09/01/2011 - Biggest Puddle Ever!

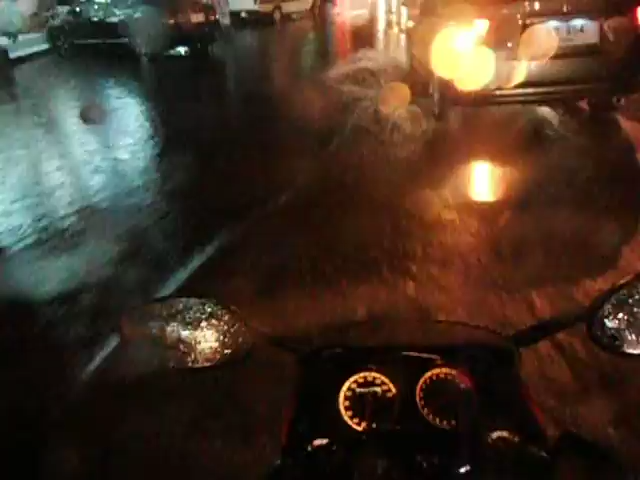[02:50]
That's horrible of you. And there's the puddle. Wasn't that exciting. It must have been raining here for a while. It wasn't too bad when I came up here. Turn your lights on, please. Please turn your lights on. You have zero lights.